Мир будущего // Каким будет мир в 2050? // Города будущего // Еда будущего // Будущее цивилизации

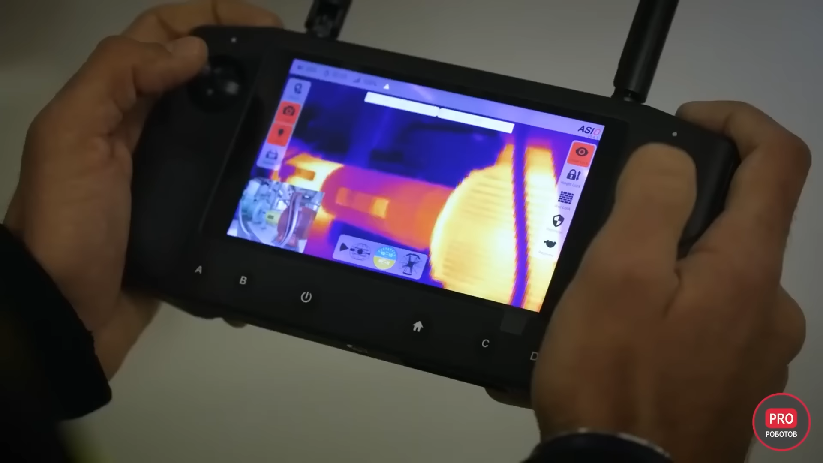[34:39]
Дроны оснащены системой из двух камер визуальной и тепловизионной 4К и обладают такими функциями,